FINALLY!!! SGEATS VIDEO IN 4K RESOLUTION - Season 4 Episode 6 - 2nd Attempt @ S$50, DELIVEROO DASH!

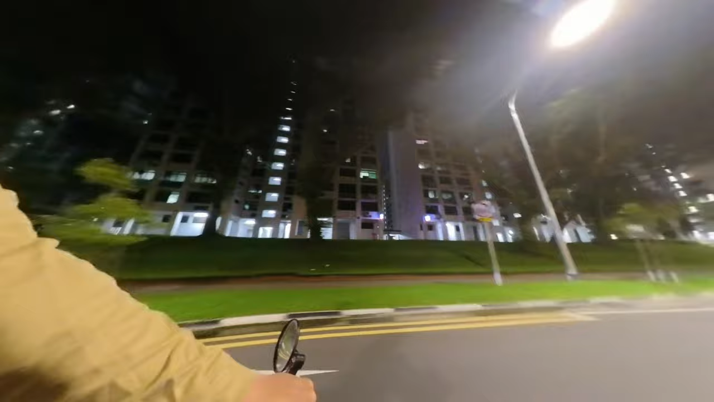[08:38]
So I found this to be a little bit better for me because now I can put like you know loose change,
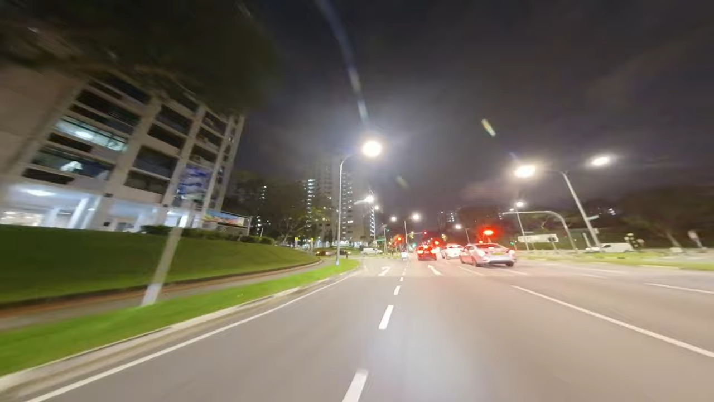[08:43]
my extra batteries, my camera equipment etc. So that is an update for the chest bag that we're using which you probably can see on the screen.
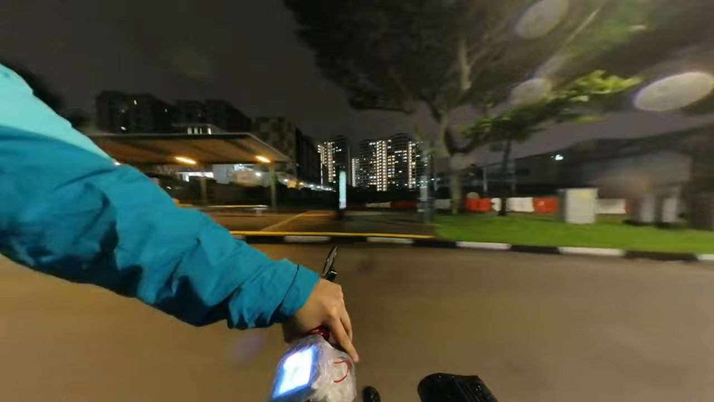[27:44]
So I'm going to be super careful. I'll bring you guys along this journey. As you can tell, it's starting to drizzle already. Damn.
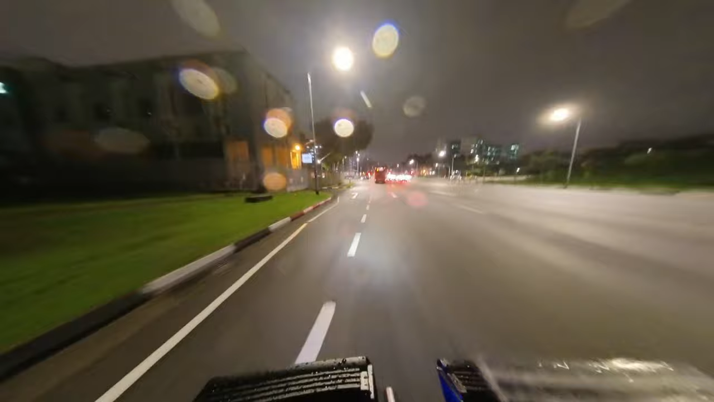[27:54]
I have the feeling that I felt when I was taking the big grab mart order from NTUC. In one of my earlier videos. I think you guys know what I'm talking about. Oh. Okay, I'm going to go up this hill.
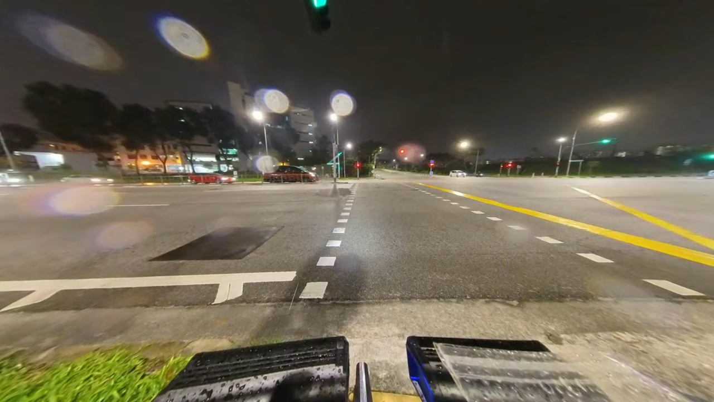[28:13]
Because it's a shorter route and there are fewer cars on it. If I were to follow the route that Grab Navigator is telling me to go. I'm pretty sure it will be a bit more difficult having to navigate through all the traffic. So yeah, it's going to be an uphill. I may or may not kill my e-bike battery doing this. But yeah, let's hope for the best.
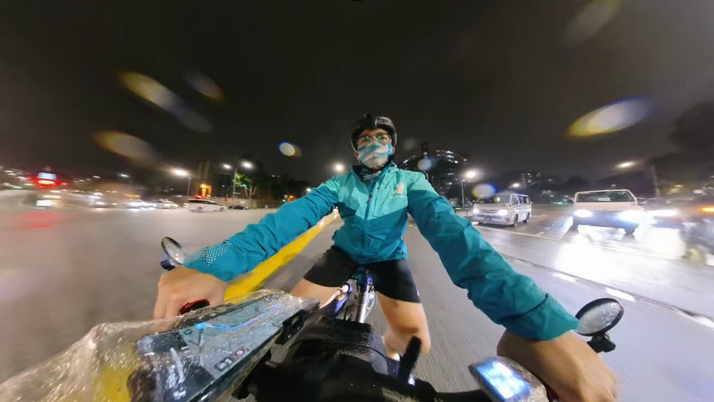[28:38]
I'm going to do my best not to sway the e-bike as much as I can. Keep it nice and straight. And let's hope.
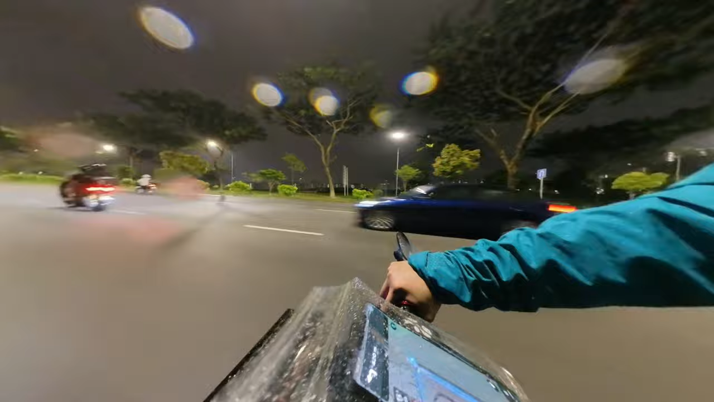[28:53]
The middle pro will survive this. Alright, it's clear traffic behind me. Oh, freak.